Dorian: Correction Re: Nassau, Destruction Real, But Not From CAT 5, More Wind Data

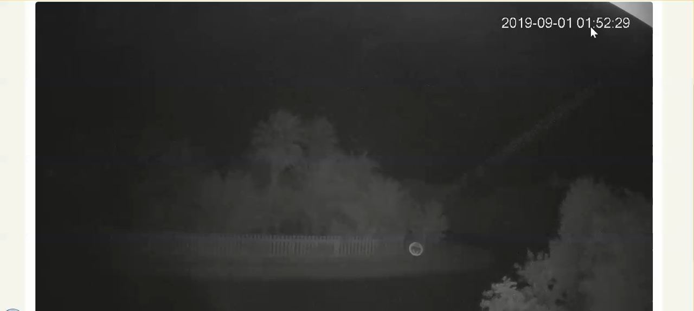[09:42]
What is this line? Green Turtle K. It's on this site, Bengal House. This picture, are we looking at a laser beam that was picked up? I don't know. But it sure is nicely defined.